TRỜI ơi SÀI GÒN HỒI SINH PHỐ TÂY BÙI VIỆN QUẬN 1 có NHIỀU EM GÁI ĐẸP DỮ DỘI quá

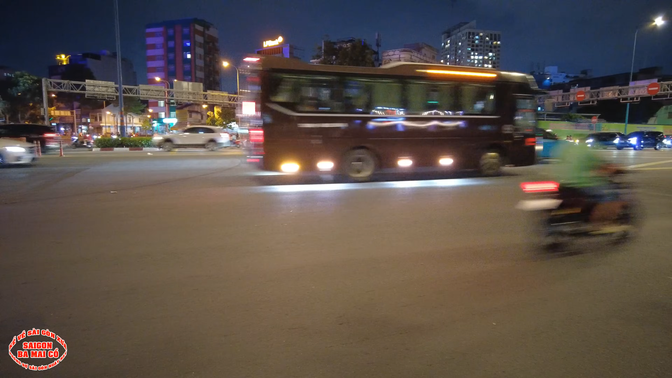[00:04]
Hải thượng Nhân Ông này dưới đường Võ Văn Kiệt, trước mặt bà con bác có cái tòa nhà đó, đó là trường Đồng Đức. Bây giờ mời bà con bác lên xe ha, mình với bà một bộ đi dạo Sài Gòn có ngay.
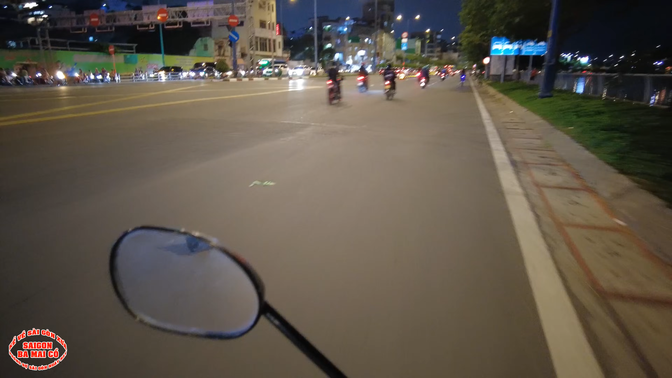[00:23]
Thưa bà con bác, bây giờ là 8 giờ tối ngày 9 tháng 7 2024. Ba bây giờ đang có mặt ở đây. Hồi xưa đó là có một cái cây cầu. Cầu này người ta gọi là cầu Sớm Chỉ. Bên kia có cái nhà hàng. Con đường đó là đường Tảng Đà.
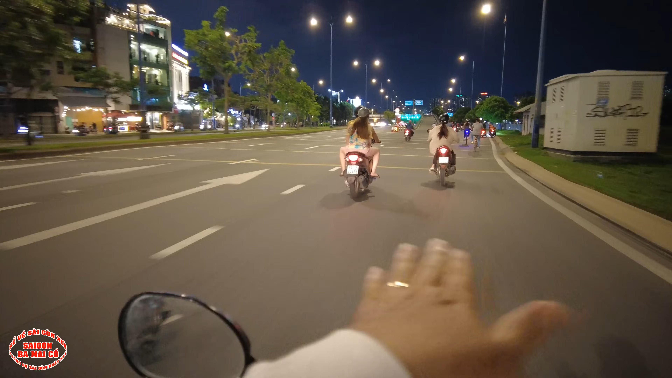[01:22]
Không biết bà con bác xem phim có bị như rung không, chứ ba mày ở ngoài là giống như cái đường đó nó có gập ghềnh giống như cưỡi ngựa vậy đó. nó không có cố định được đâu, nó cứ rung.
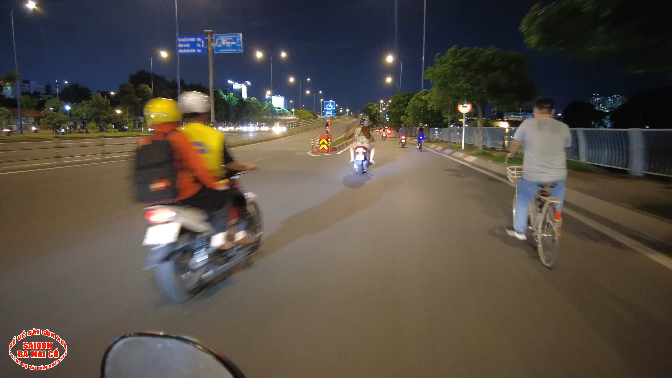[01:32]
Ở đó đây có cái hãng xây sắt lúa Lưu Bình Xanh ở đây rồi bà con. Có bến đò La Cai ở đây nữa. Giờ mình sẽ quẹo vô khu La Cai ha bà con ha.
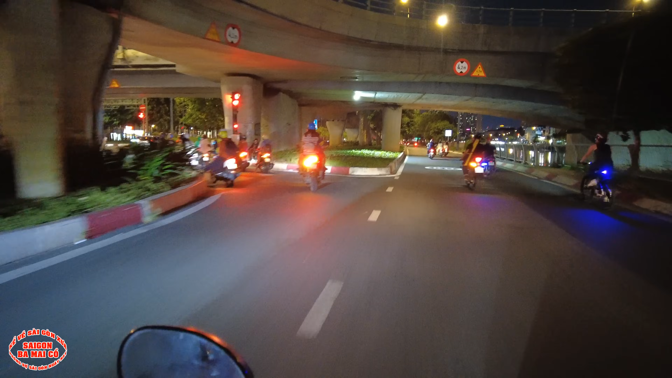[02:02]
Mỗi lần qua đây là lúc nào cũng có cái chú ngồi xe lăn đây.
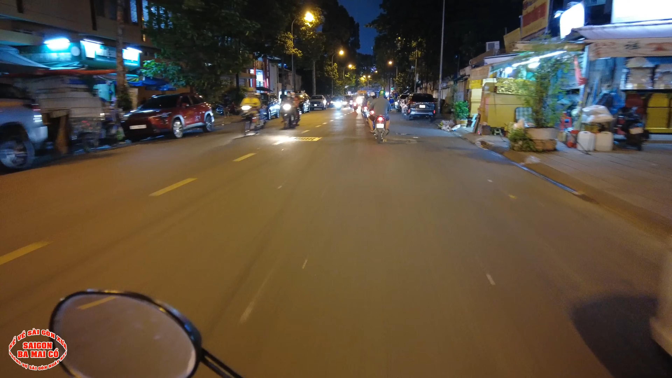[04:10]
Ở đây hồi xưa có cái trường của người Đài Loan ở đây nè. Hồi đó đây có rạp hát nè. Còn cái xôi này người ta gọi là xôi nhà xác.
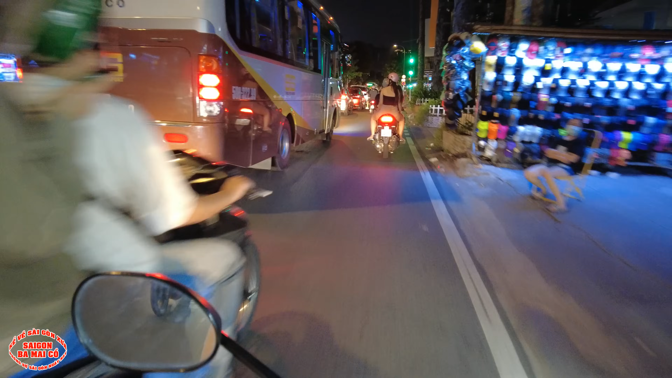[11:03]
Rồi mình vẹo qua đây, con đường này là đường Nguyễn Cãi nè bà con. Hồi xưa con đường này mang tên là đường Võ Tánh.
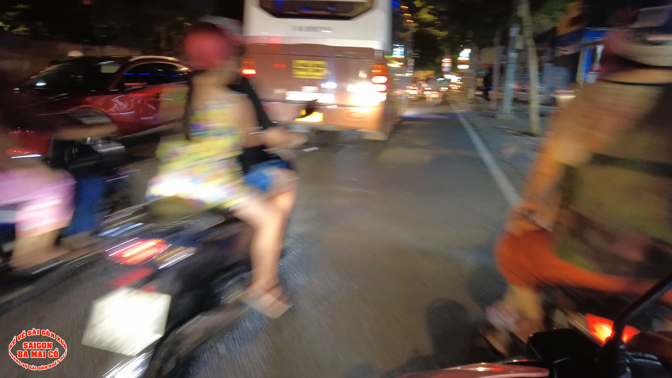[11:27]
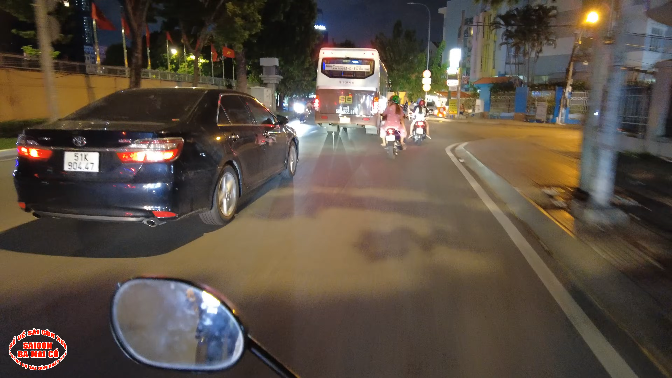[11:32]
Đá mè Sinh Tố. Ồ, chỗ này là đó tối thui nè, giờ mở cái quán ở đây rồi. Lạng hoạn ra mai mốt khu này tập trung đông người lắm này nha. Con đường Nguyễn Cảnh Chân này quẹo vô hồi xưa là có cái tư xá cảnh sát ở đây.
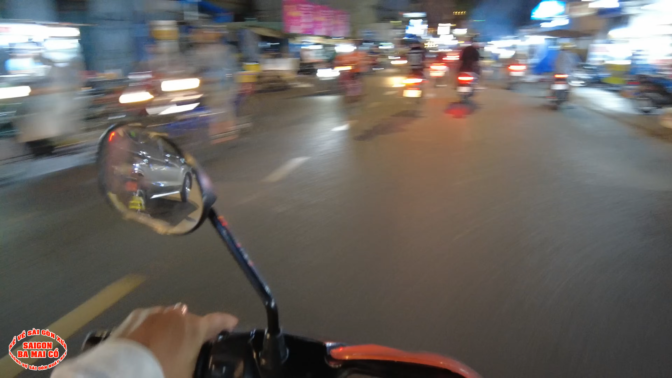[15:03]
Hội người mù này hồi xưa là hội Dục Anh. ta đang đi trên con đường Cống Quỳnh ở số 220.
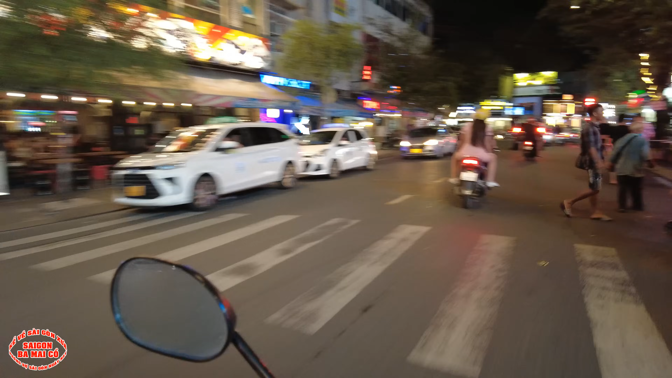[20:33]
Wow, cái anh chàng trai kia ảnh cao quá. Cô gái đó cô đứng cô ôm mà mới tới ngược dưới của ảnh nè.
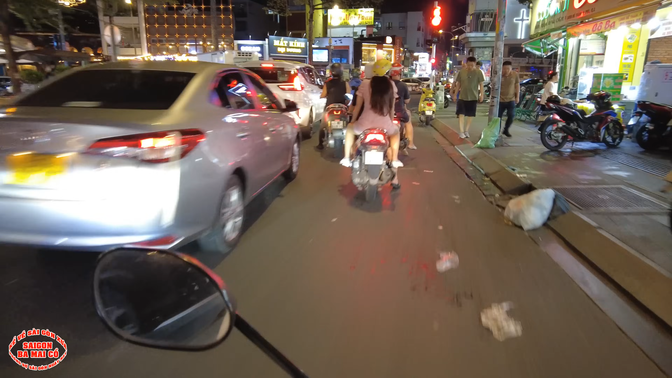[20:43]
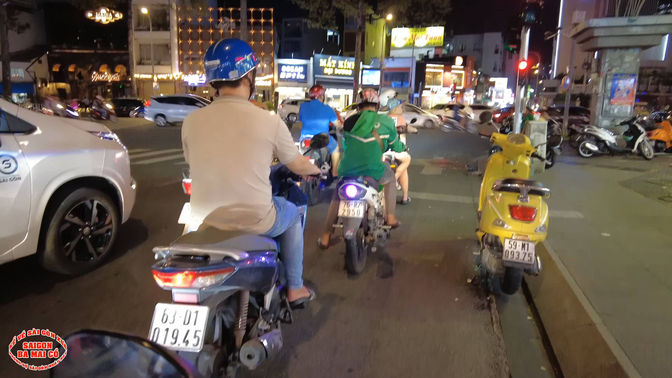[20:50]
Rồi ra đây là đường Trần Hưng Đạo với đường Đề Thám đó ta. À, đường Đề Thám. Khu này hồi xưa dưới góc kia là ngã tư quốc tế. Ở đây có cái rạp Nguyễn Văn Hảo, hồi xưa là của ngành cải lương. Đây, hàng không mẫu hạm của ngành cải lương đây, rạp công nhân. Hồi xưa bà Bầu Thơ bà thường hay đóng đô ở đây nè.
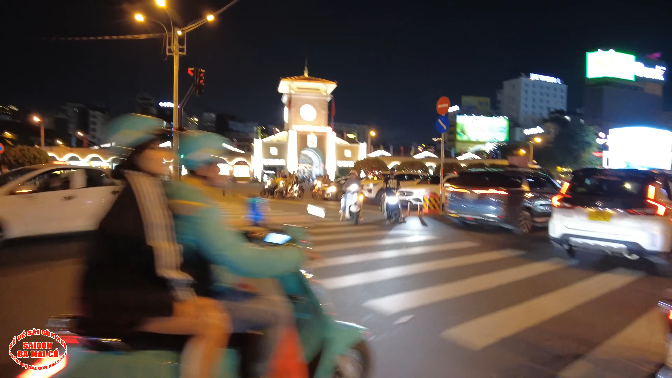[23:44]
À, bên đây là chợ Bến Thành.
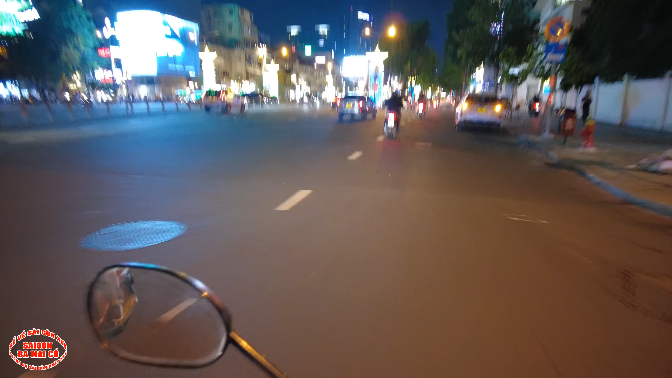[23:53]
Ở đây hồi xưa là bến Lê Văn Can nè.
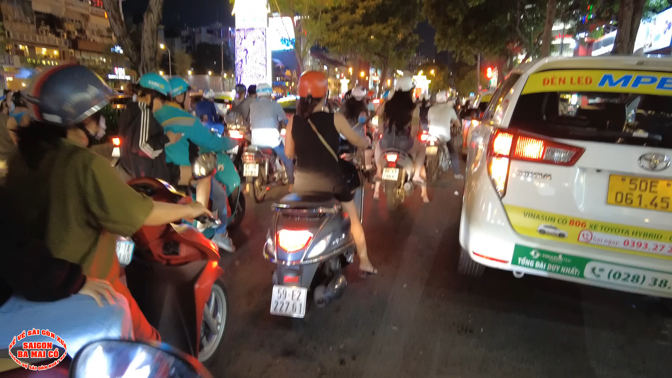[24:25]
Cái rạp hồi xưa nằm ở đây luôn nè bà con, trước mặt bà con luôn đó, là cái cổng rạp.
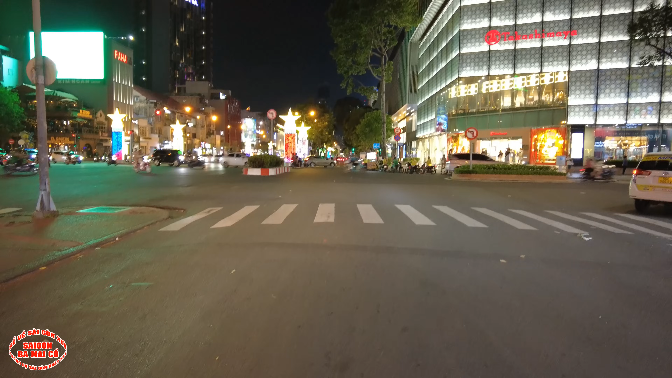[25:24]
Bên tay phải này như là Bộ Công Chánh, bên kia là còn cái gì, cái gì đó phúc lộc thọ gì đó, phúc lộc thọ. Rồi bên xé góc mình như chỗ nhà sách Khai Trí, và còn hồi xưa là tiệm thuốc tây.
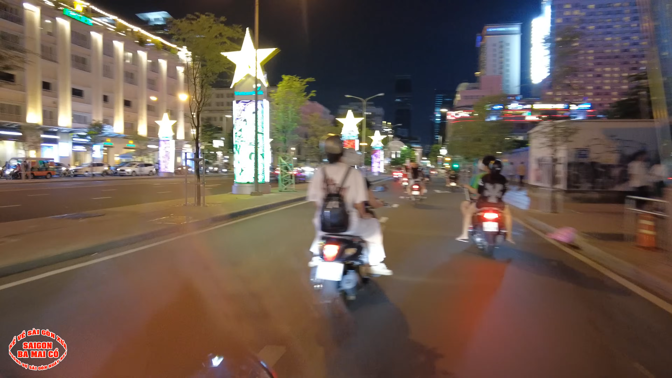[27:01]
Bên kia là Red Mini. Bên phải đây nè là Thương Xá Tắc nè.
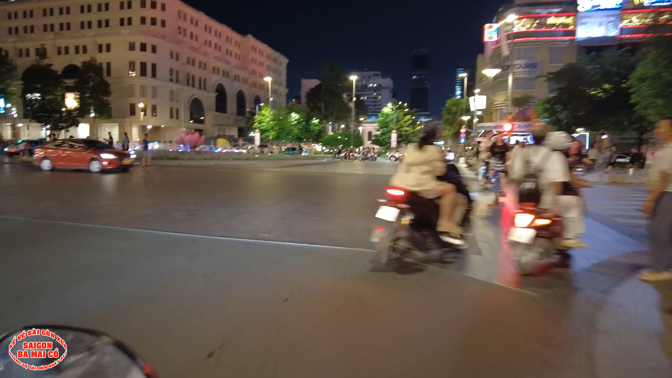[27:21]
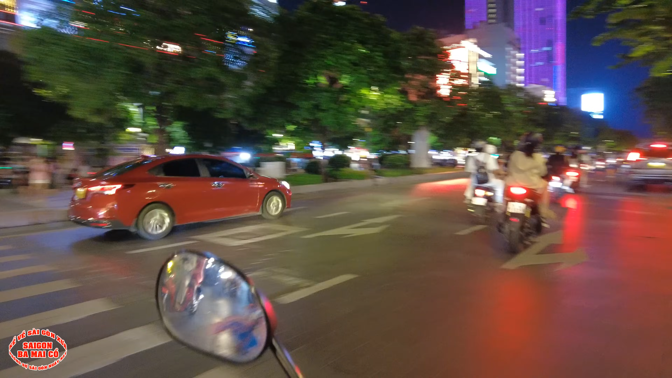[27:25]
Đây là phố đi bộ Nguyễn Huệ. Hồi xưa bên tay trái này có mấy cái dãy kiosk nè.
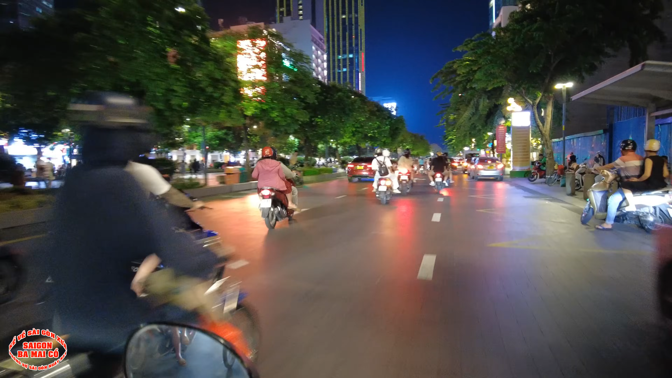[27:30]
Bên đây là Thương Xá Tắc ha. Cái đường nó hơi dập đó, bà con bác thông cảm giúp ba mấy cầu nha.
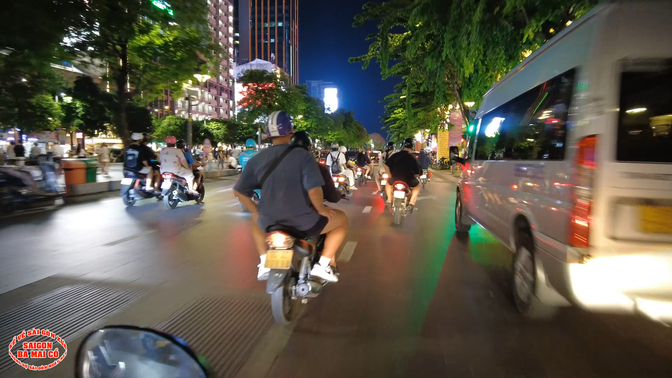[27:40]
À, đây là khách sạn Kim Đô nè. Oh, Ao Lắc Đồ Bạc Xin. Bò Bạc Xin.
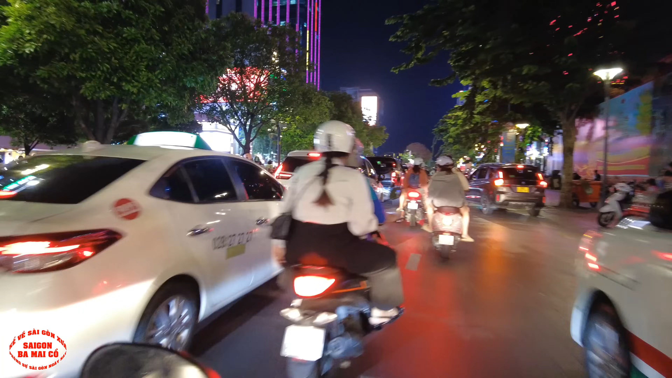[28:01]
Đi bộ Nguyễn Huệ thấy đông ghê không?
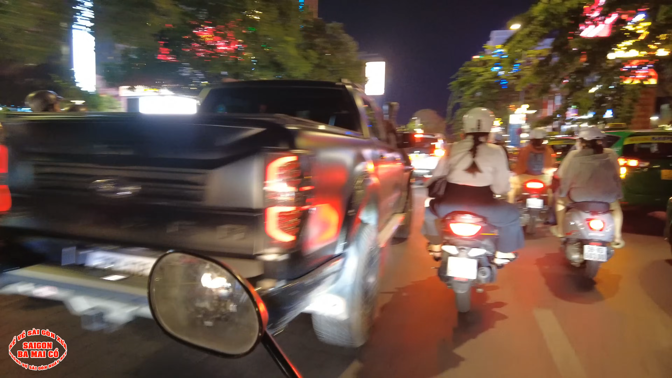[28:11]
Bên đây hồi xưa là tòa Hòa Giải.